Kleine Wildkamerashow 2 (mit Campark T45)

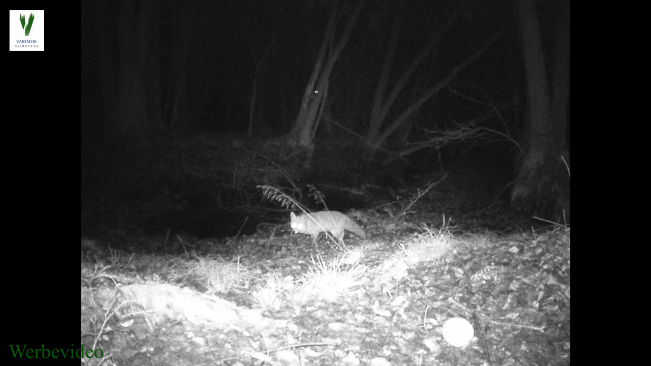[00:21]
Fuchs? Verschwinde, Fuchs! Geh weg. Jetzt haut er ab. Hihihi. Endlich ist er weg.
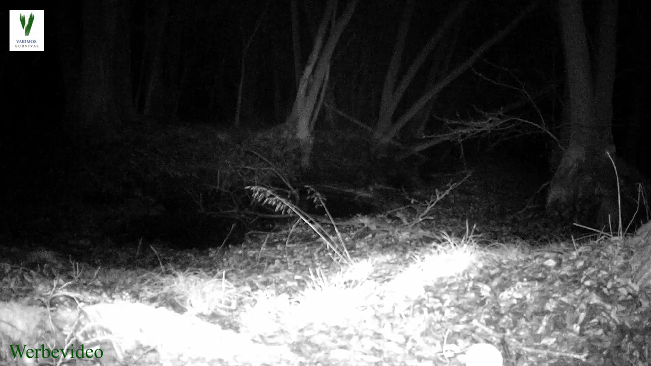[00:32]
Oder? Mal gucken. Ja. Okay. Schnell rüber hier. Was ist das? Hat da was geknackt? Nochmal gucken?
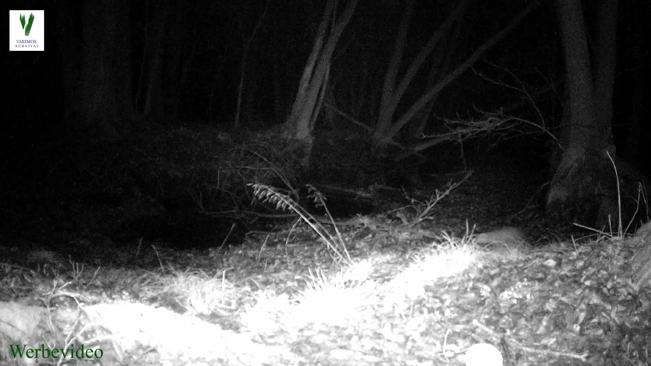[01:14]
Nee. Ich glaube, der ist nicht mehr da. Okay. Oh, da. Da ist was. Oh, was ist das? Oh, ja. Oh, das riecht aber gut.